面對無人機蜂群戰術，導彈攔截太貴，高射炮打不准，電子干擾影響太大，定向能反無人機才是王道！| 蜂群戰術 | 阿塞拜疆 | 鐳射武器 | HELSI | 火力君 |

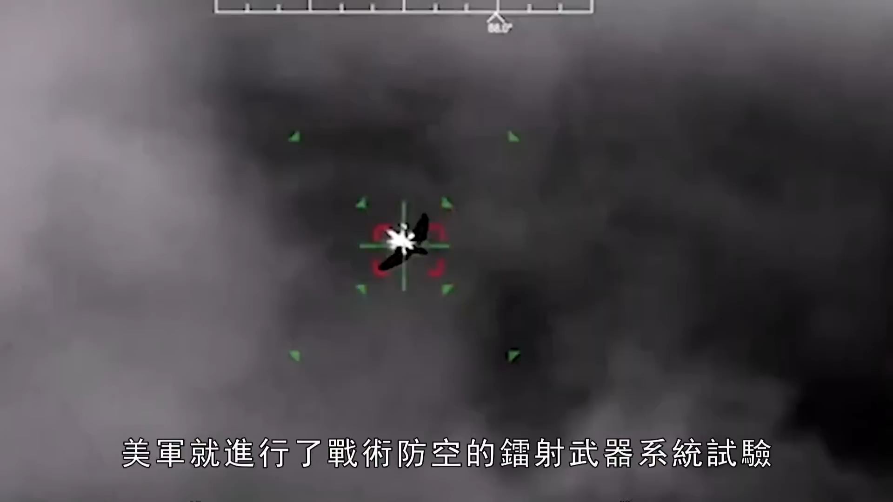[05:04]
成功击中了3公里之外时速超过每小时300公里的4架无
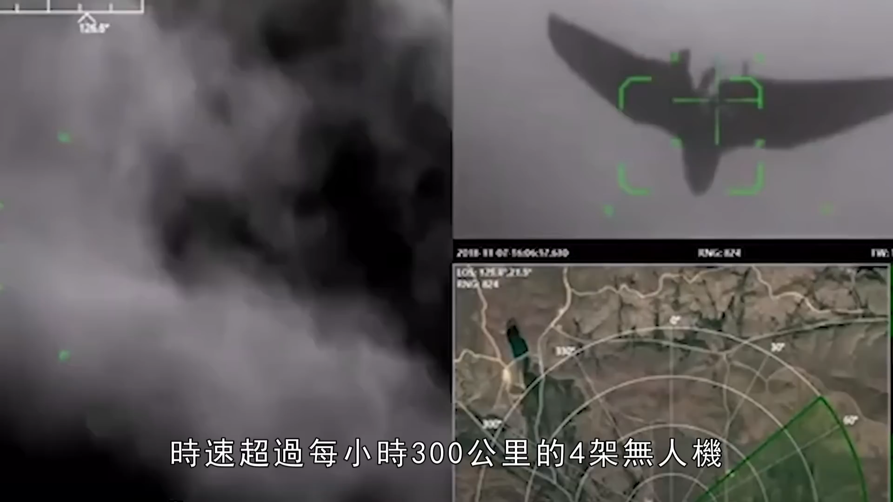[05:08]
人机2014年的时候美军还把改进后的33千瓦光纤激光武